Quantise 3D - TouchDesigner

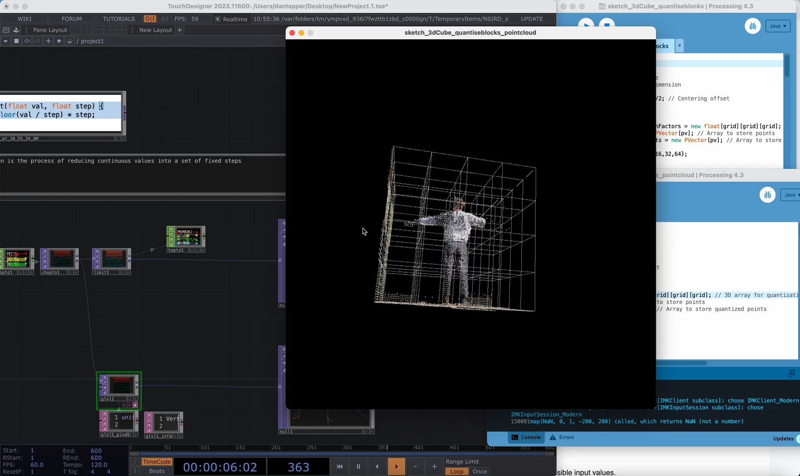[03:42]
going to have a different quantize value.
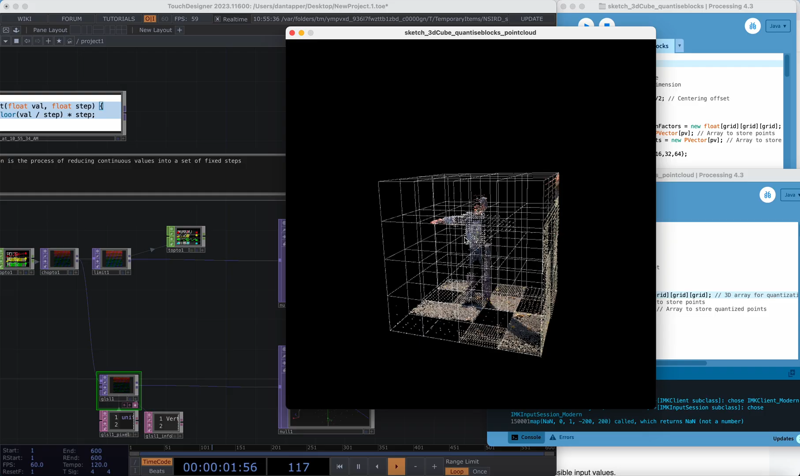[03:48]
There we go if I press spacebar I can change that up and this is basically so I can put in point clouds because I like to work with point clouds and I can quantize those differently based on sort of a
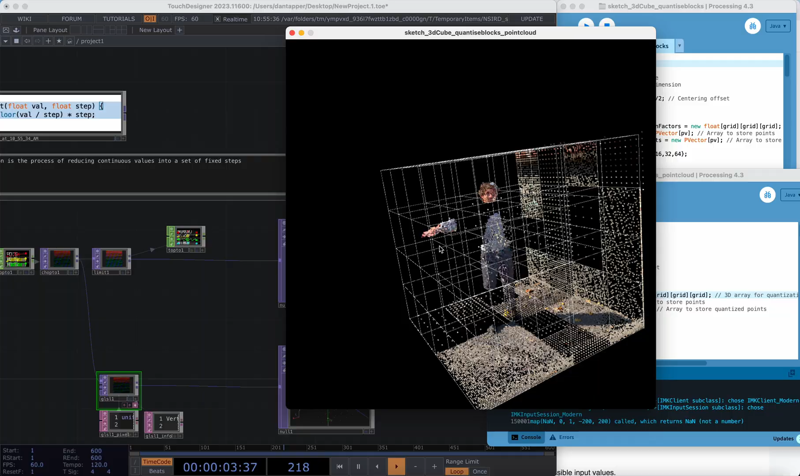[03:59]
randomized quantize factor that's based on a randomized quantize factor that's going to be changed for each box and this was something for whatever reason I found kind of hard to do in touch designer.
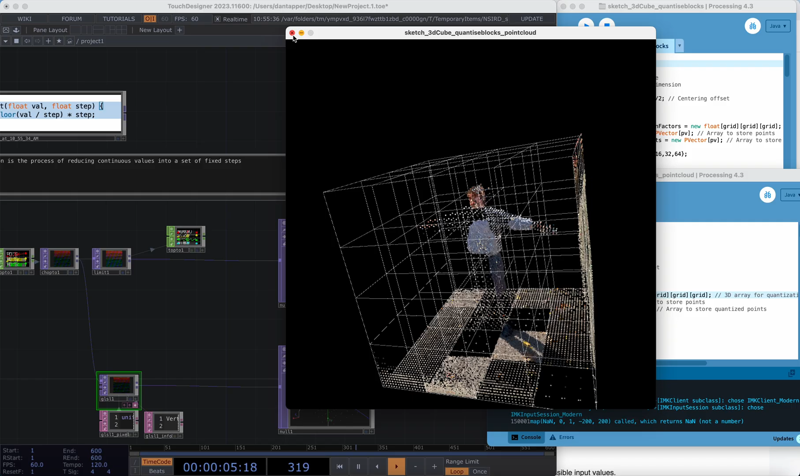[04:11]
My first solution was to basically write some code that took all my quantized
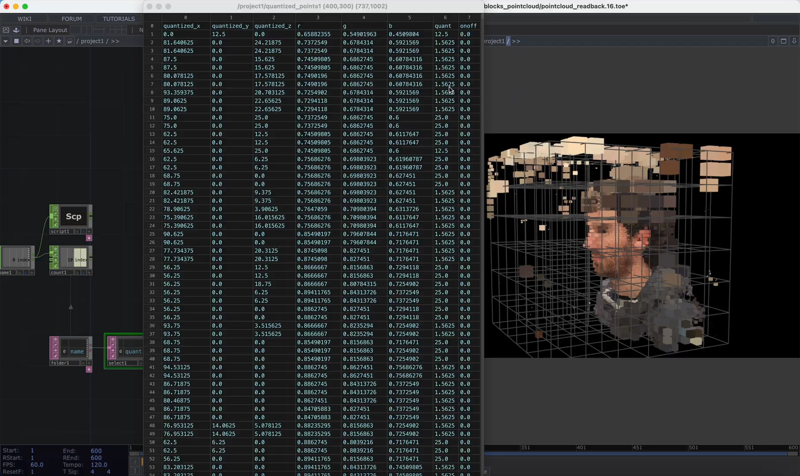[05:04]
as the rgb and I also had this quantized value which is basically just the quantized factor for each grid. I used this to basically instance the size of each of those boxes so this was my first sort of experiment here and what I could actually do is I could you can see I have a few files here it takes me a minute to load between them but basically I am running through
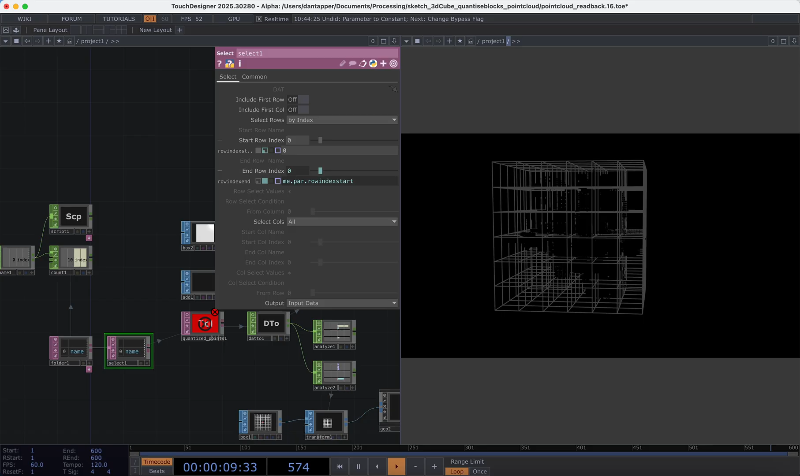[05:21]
csvs let's see
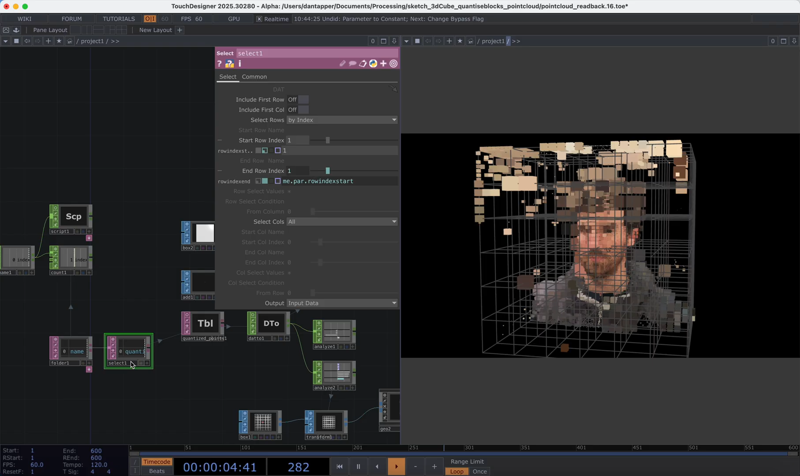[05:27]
and I have a few there which I'm sort of loading up I thought I had a few more
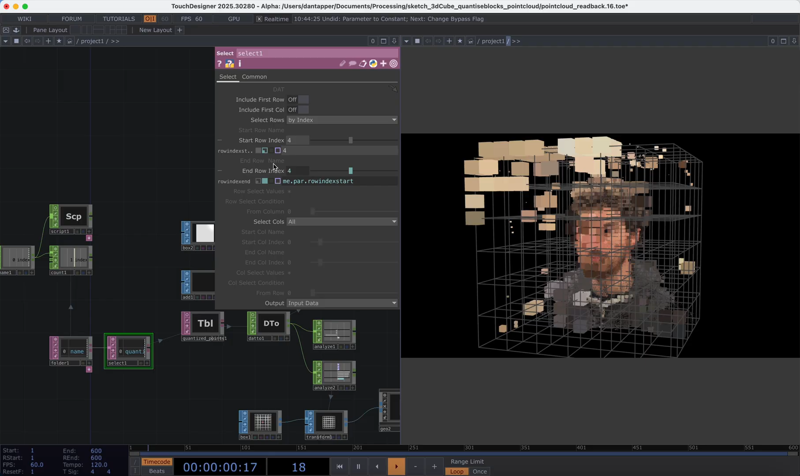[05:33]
maybe one just saved out weird but you can see that it's kind of an interesting effect
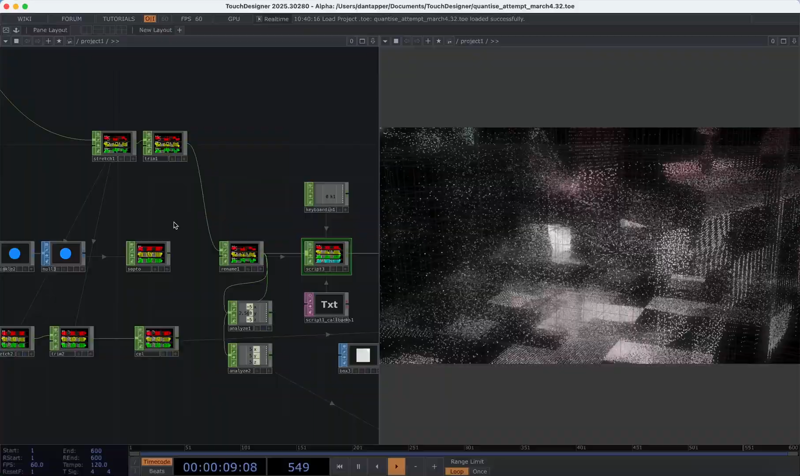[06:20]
processing and running the file in I actually just processed it using a script chop and then output to a script this however is quite slow so
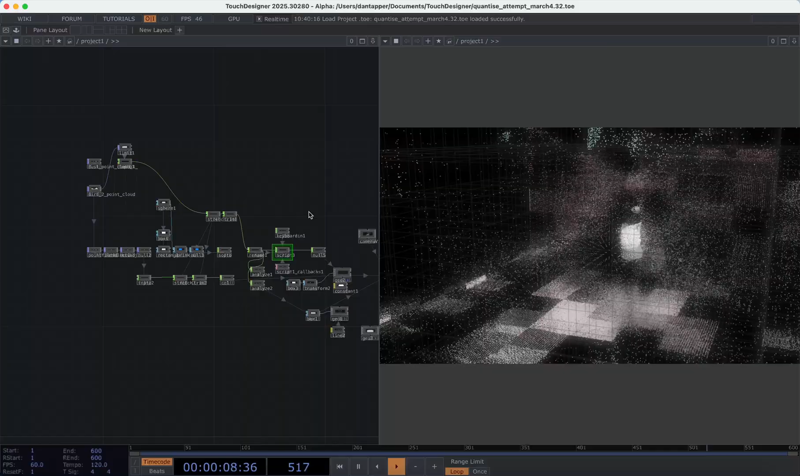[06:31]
if I run this we can see that my frame rate tanks nothing happens and then we get a new grid but it's
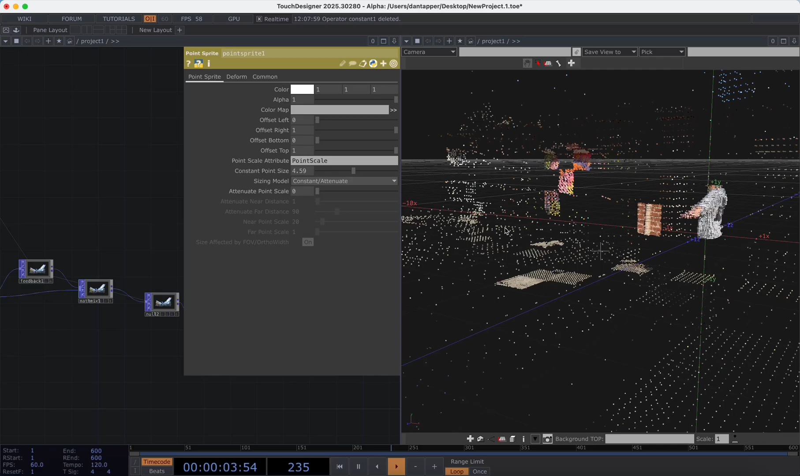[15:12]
and so now we can see that we have this sort of effect that I was showing you earlier where everything is quantized a little bit differently and if I press that one key we're going to move through that
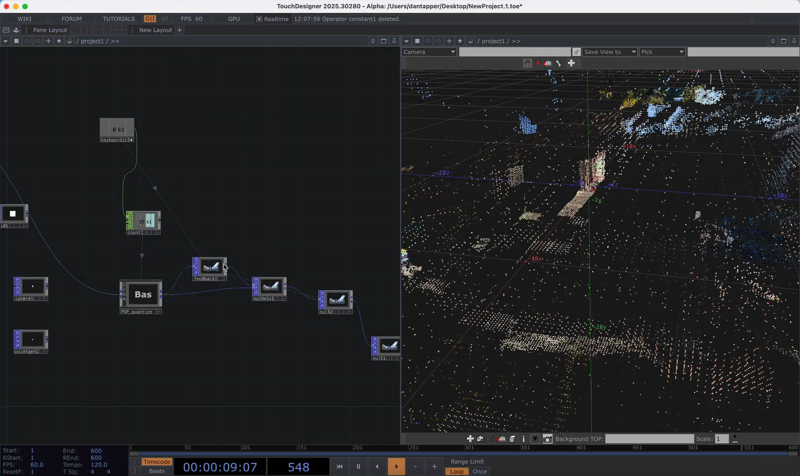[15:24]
I'll actually just take off this so we can see the slide and
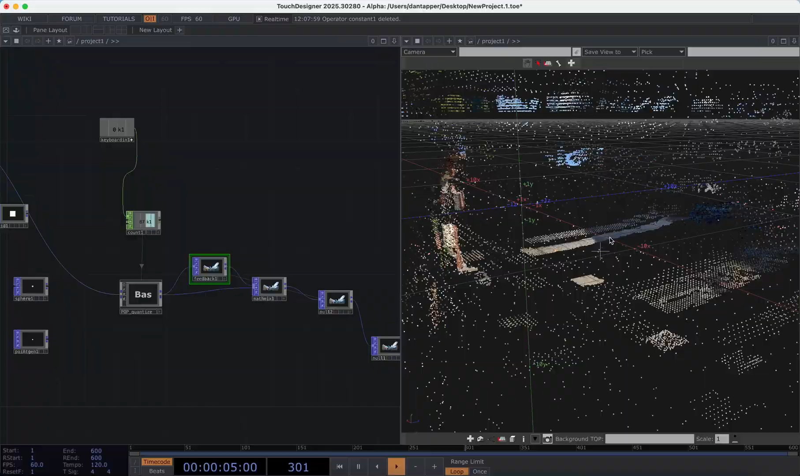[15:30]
now we're sliding between these different quantized amounts which is again a super nice effect we can limit
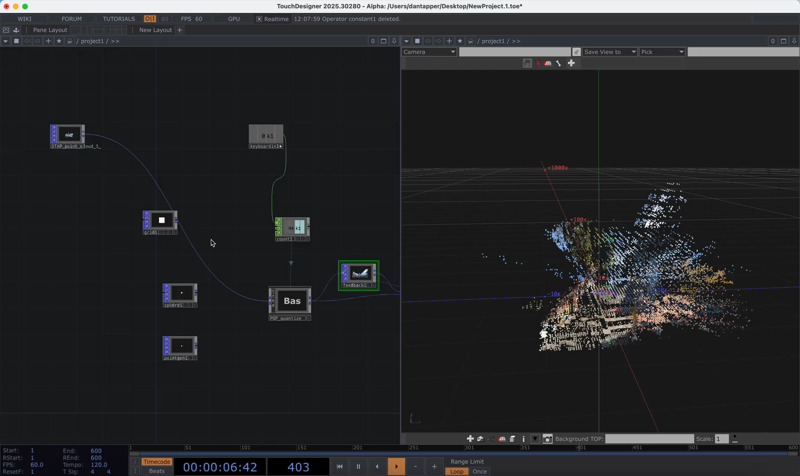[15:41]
this which I think is a nice idea for these types of systems and I'm just going to clamp between like three and three